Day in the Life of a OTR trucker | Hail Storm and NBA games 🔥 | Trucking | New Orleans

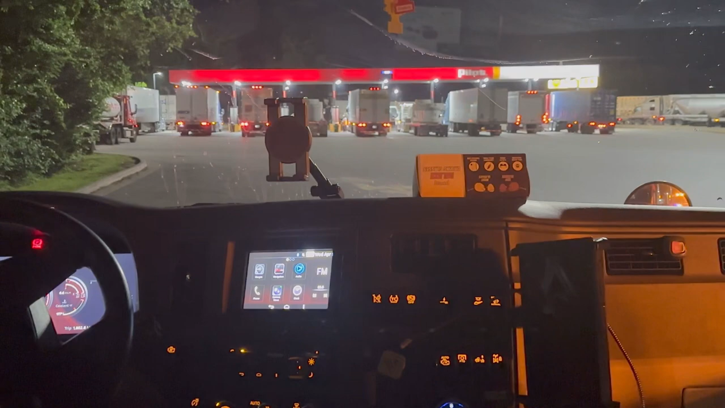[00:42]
All right, we coming into Waco. It is raining. And we figure out how we're going to get off the highway because they got
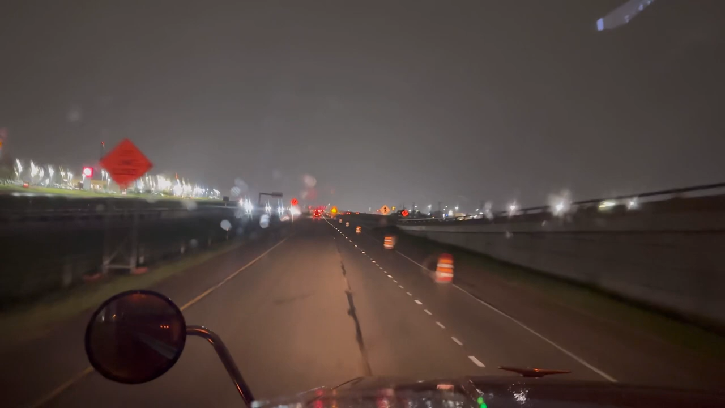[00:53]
construction. I'm trying to see what they're going to make me do. Checked in and get this load and get the hell up out of here. Some traffic pattern change.